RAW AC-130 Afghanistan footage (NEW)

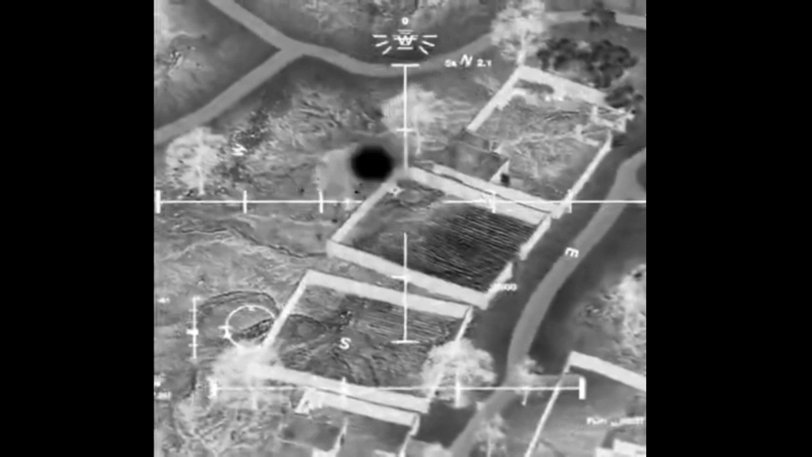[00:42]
More movers on the vehicle and more people cleared to engage all of us. Correct. Secondaries. Copy. Ready. Ready. Moving. Good. Come back on those guys. There we go. Go. Ready. He had another secondary. Other people coming out of the mosque right now. Go. Ready. Go for the vehicle. Secondaries. Nice secondary. Vehicles people can't leave. You guys are going to town, man.
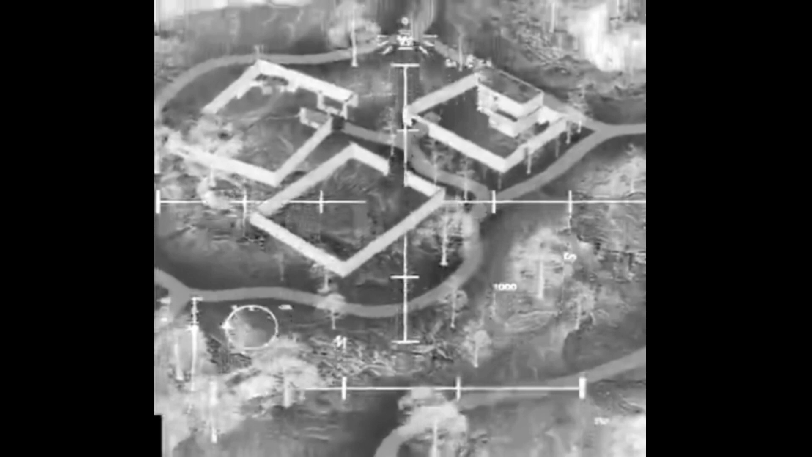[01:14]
Personnel running. There we go. Come on, Box. There we go. They don't blow that further. Ready.
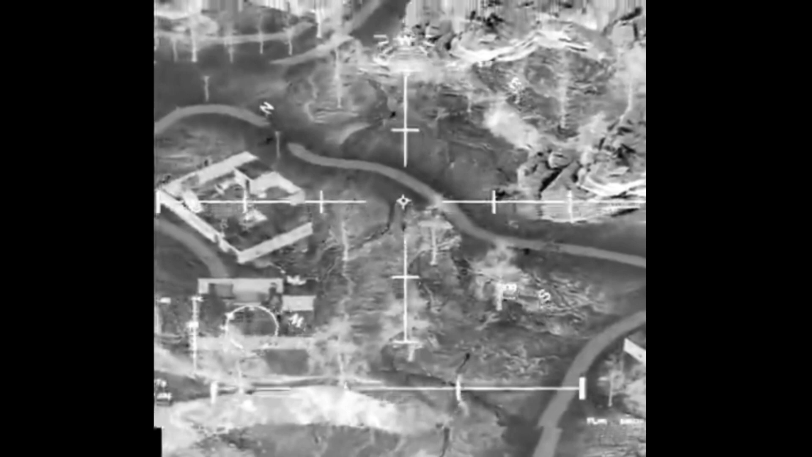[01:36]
Get that person. I think that might be the rectangle building.
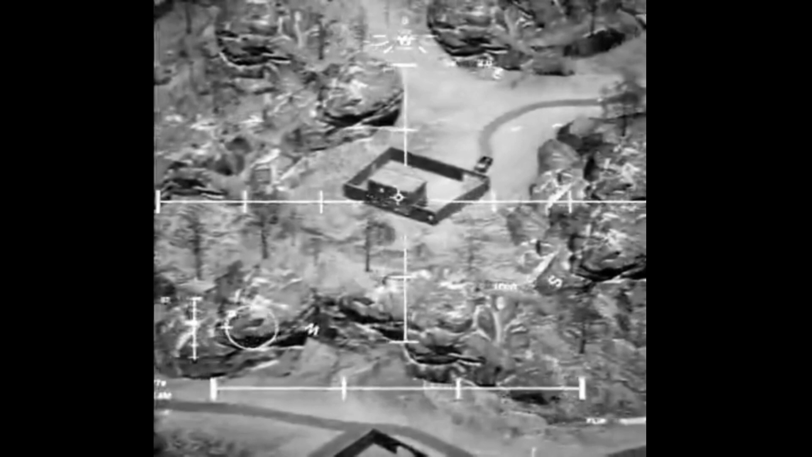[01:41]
EPA, we've got people walking out of the building right now. You are clear to level the building. Officer, give me ten seconds. Roger.
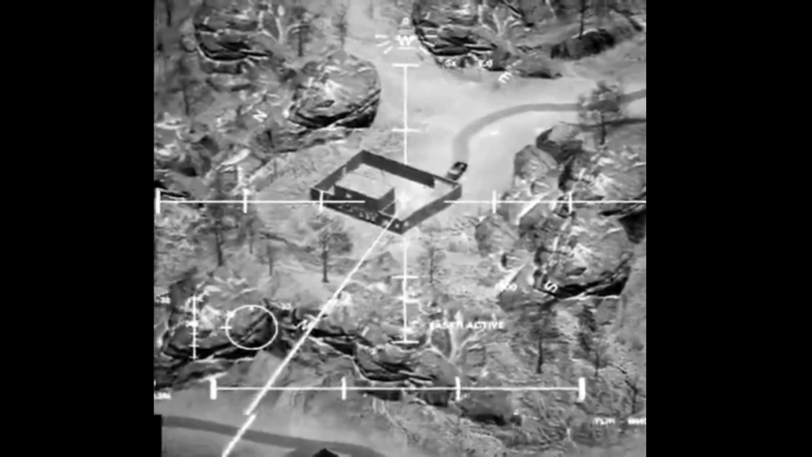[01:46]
Go ready. Go ready. He went down to the ground.
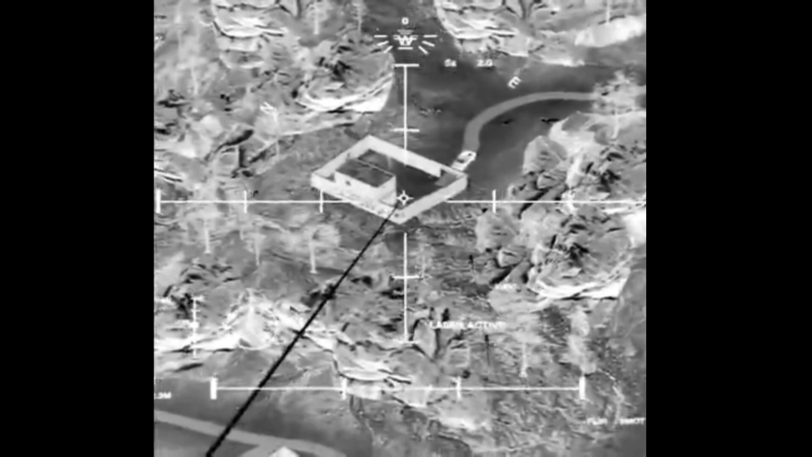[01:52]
Yeah, he just dove on the ground. He's moving again. Back in the box.
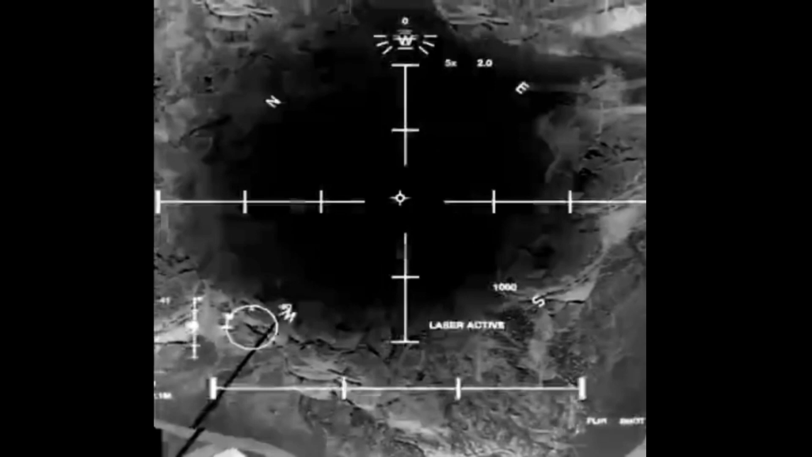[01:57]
He's loaded.
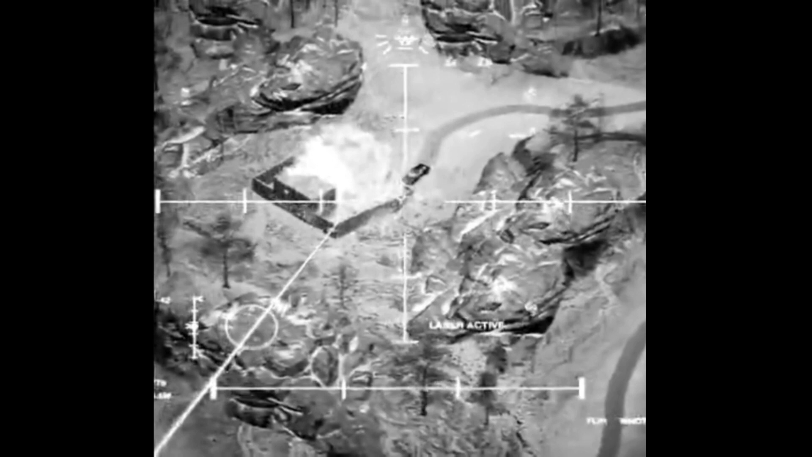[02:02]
Moving back to the vehicles and personnel. Yeah, the personnel right there.
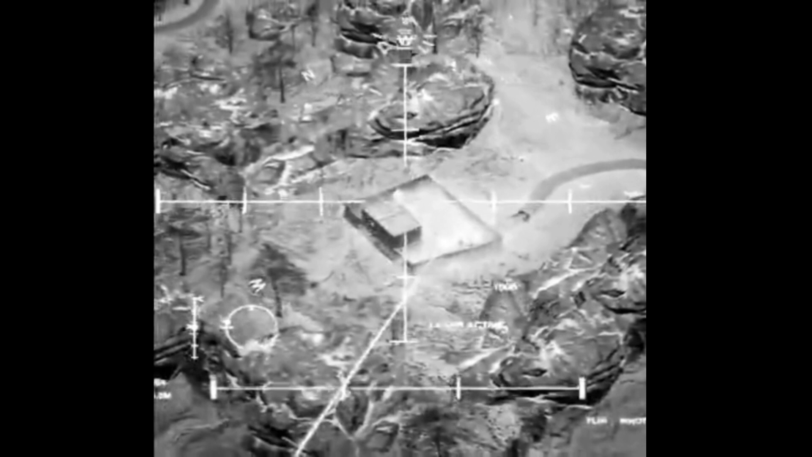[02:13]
We are.
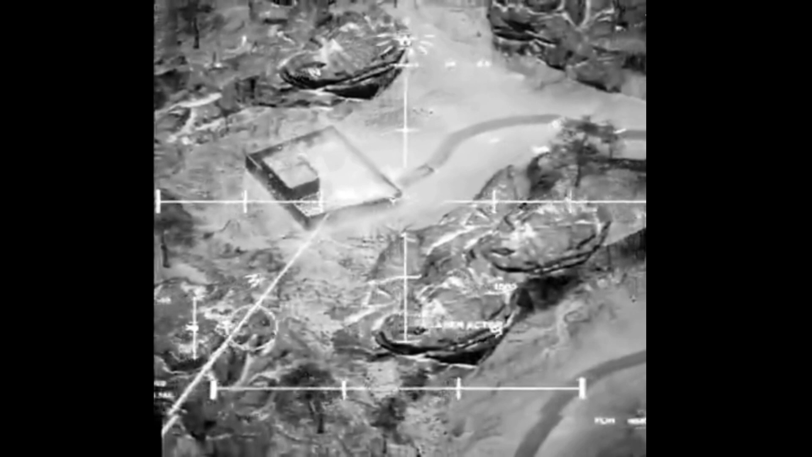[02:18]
You're going to get him.
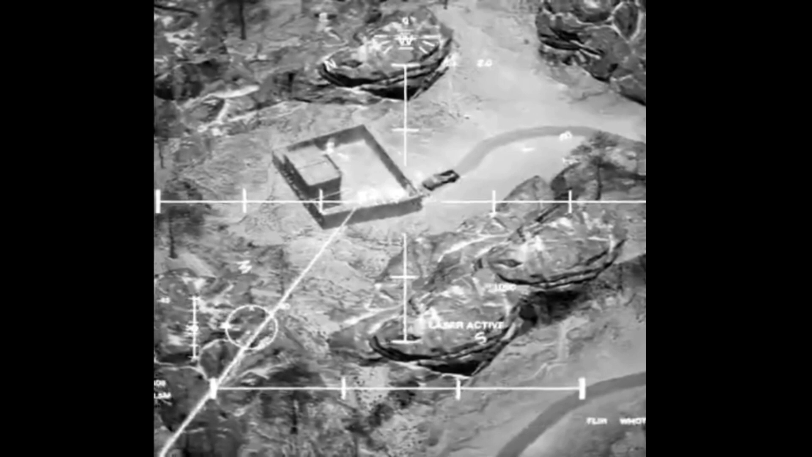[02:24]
Watch that Moss over there, too. Roger.
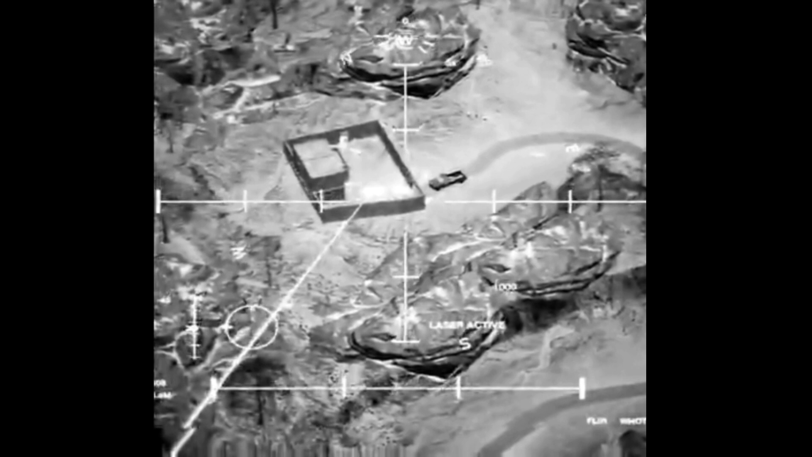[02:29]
He's running into the Moss.
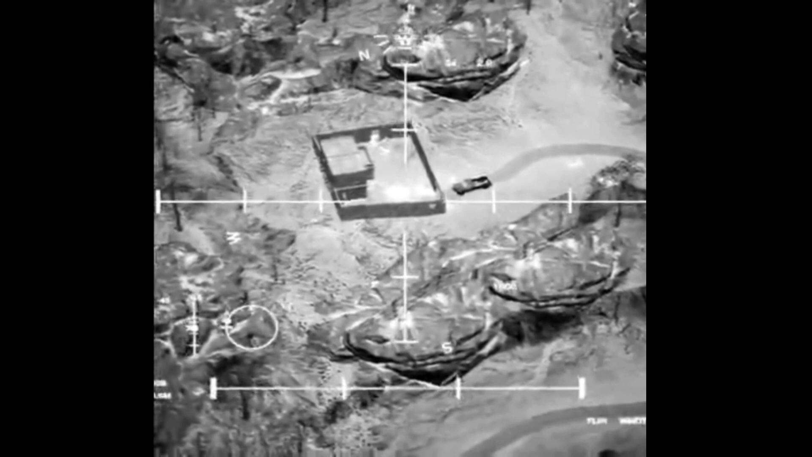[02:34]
Go into the building to put the 105 there. Standby.
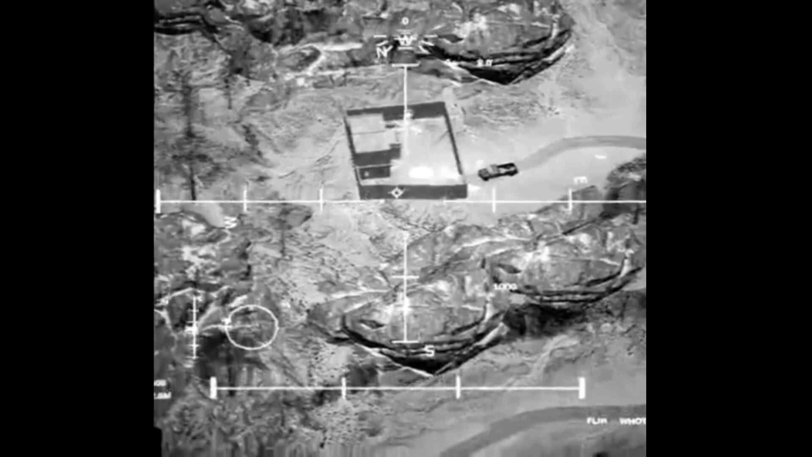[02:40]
Wildfire, we cleared on the building. Yeah, you are cleared to engage it.
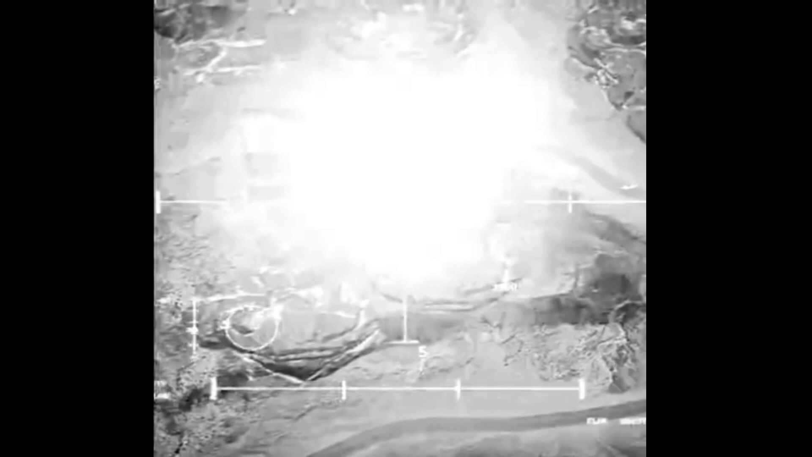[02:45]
If you're cleared on the big square building, you can go ahead and level it. Roger that.
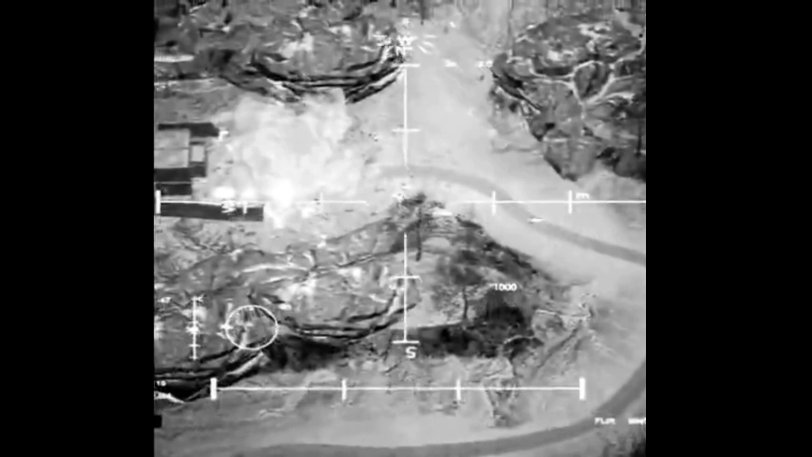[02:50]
Cleared on the building, guys. Pitching up with your air over the building. Roger.
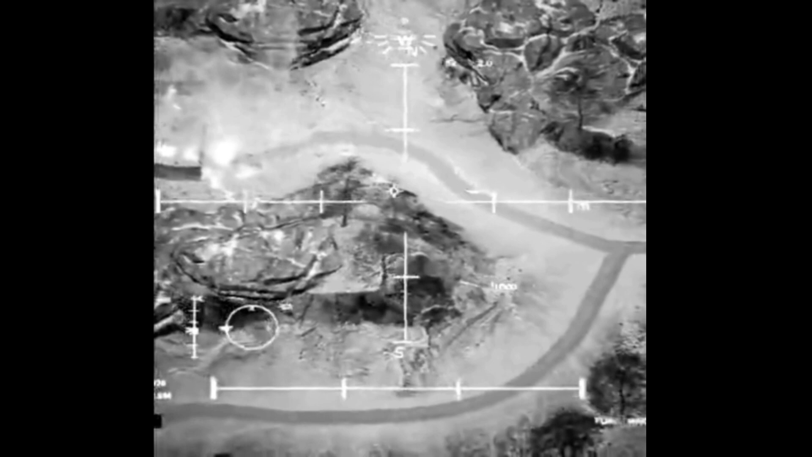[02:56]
Are you there? TV's no use on target when we scan the area.
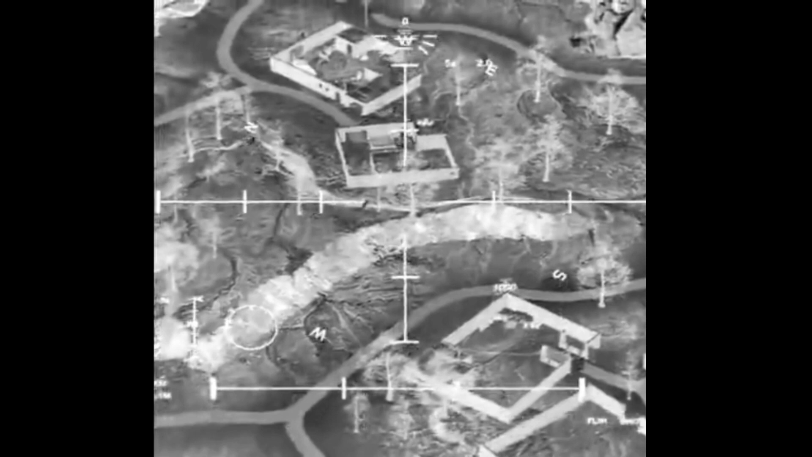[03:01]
Checking the vehicles too. You are cleared to level the building. Do you have any more personnel in the area?